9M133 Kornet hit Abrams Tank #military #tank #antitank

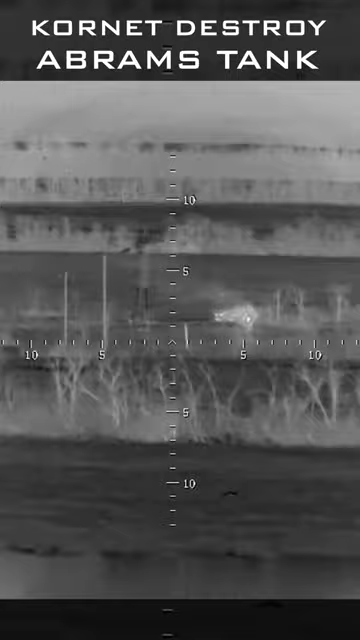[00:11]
In recent conflicts Kornet has destroyed two Abrams tank, from the footage it is clear that the missile hit an Abrams tank while it is moving and made the tank inoperable after hitting the front right side.
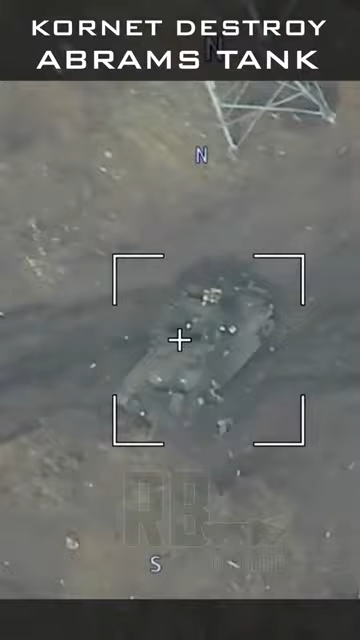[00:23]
From the mark it is clear that penetration occur, it is not known either driver survived or not,
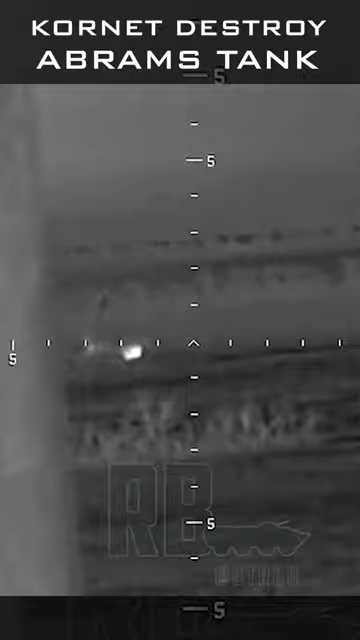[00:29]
then in the second engagement the missile completely destroyed the Abrams tank. The turret of the tank is turned slightly to the right and hatches of the tank are opened.